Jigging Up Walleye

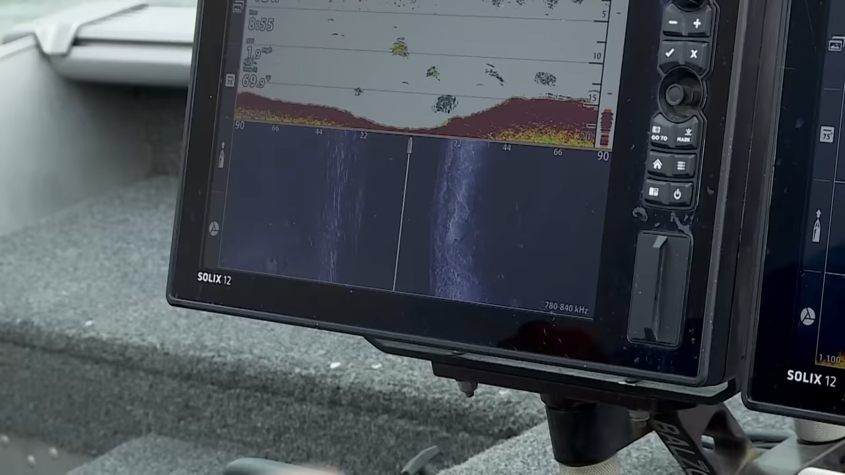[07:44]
You can see fish on side imaging, but mostly we use this to see where the edges are. We're looking for those big flat rocks that turn into sand, or we're looking for round rock points and those types of things.
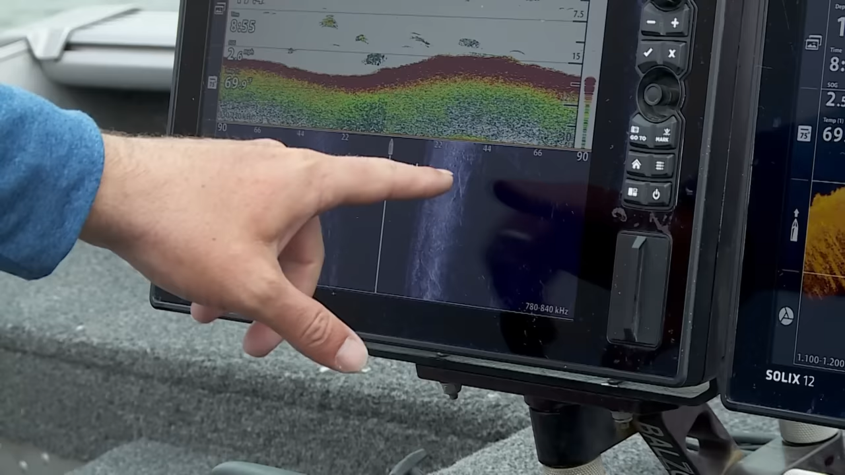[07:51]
It gives us a really crystal clear picture of what the bottom composition is below us. There we go.
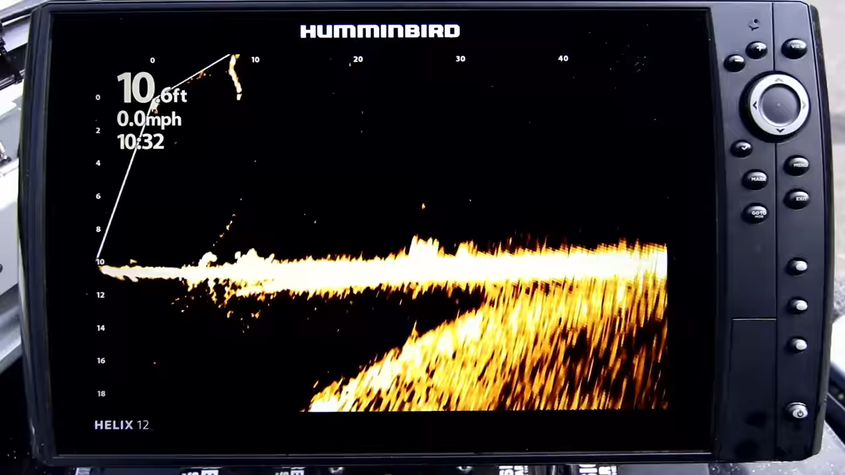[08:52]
On screen: depth 10.6 ft, speed 0.0 mph
But this makes life a lot more fun. Well, there's a nice pot of them right there. Ooh, that's a big one. That looked like a horse.